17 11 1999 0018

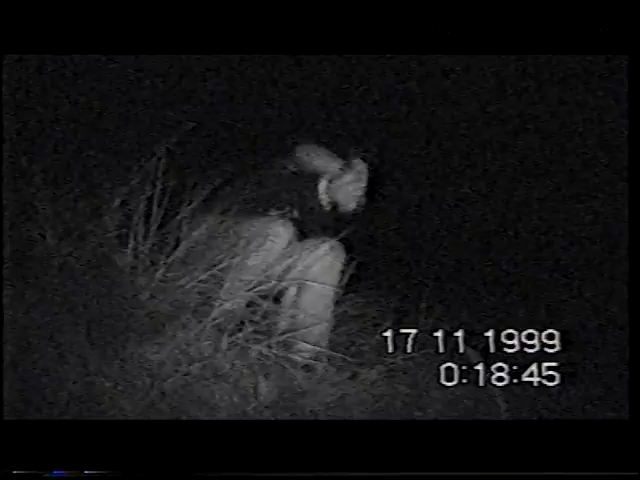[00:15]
He's sucking up. Here he comes. I know he's getting to a new position.